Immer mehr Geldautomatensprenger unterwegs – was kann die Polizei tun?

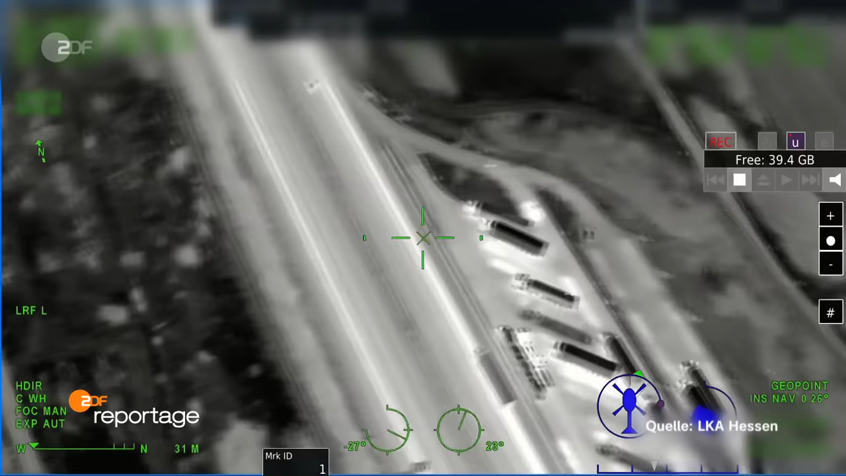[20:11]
Ihr Ziel, die Grenze Richtung Niederlande oder Belgien. Dabei werden sie immer wieder auch von Polizeihubschraubern verfolgt.
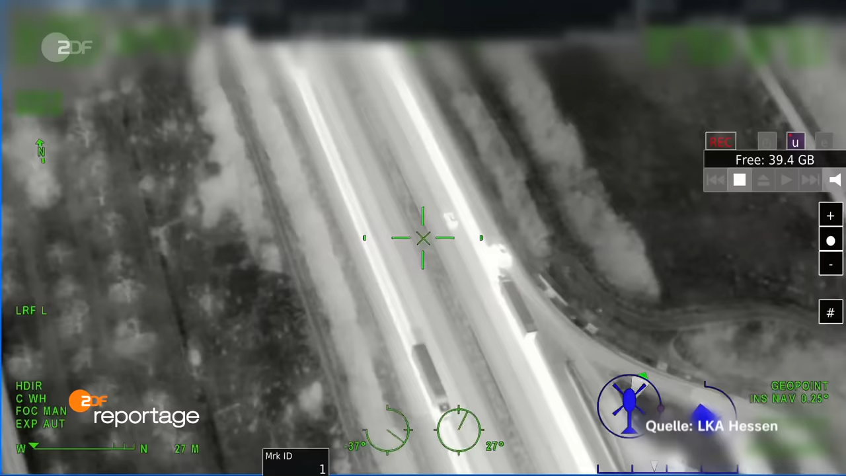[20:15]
Mit den hochmotorisierten Fahrzeugen ist es halt schwer, mit einem Polizeiauto da dran zu kommen.
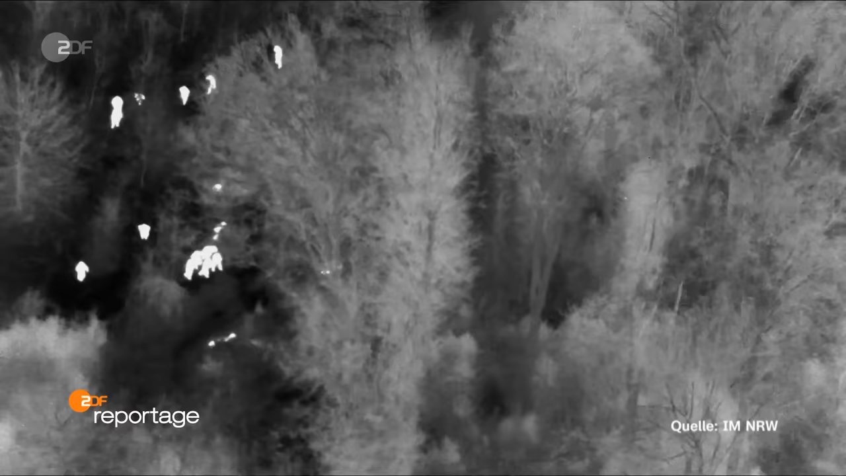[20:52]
Der Fluchtwagen rast über einen Nagelgurt der Polizei. Die Täter flüchten zu Fuß weiter,
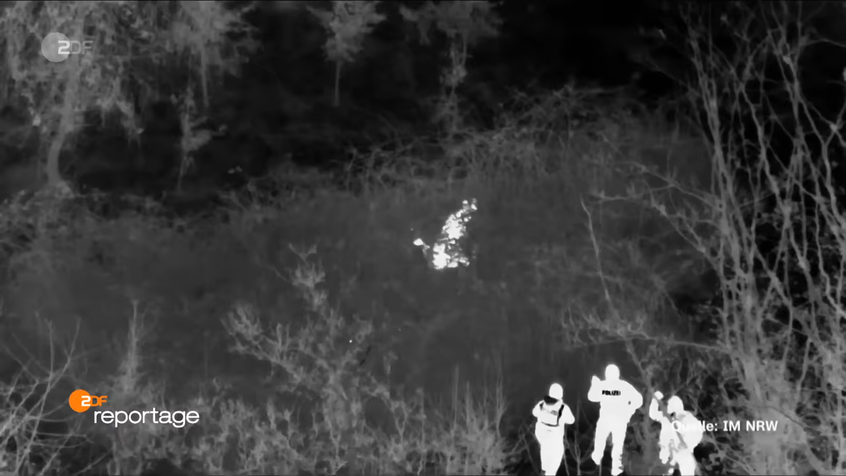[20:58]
verstecken sich in diesem Waldstück, werden schließlich von Spezialeinheiten festgenommen.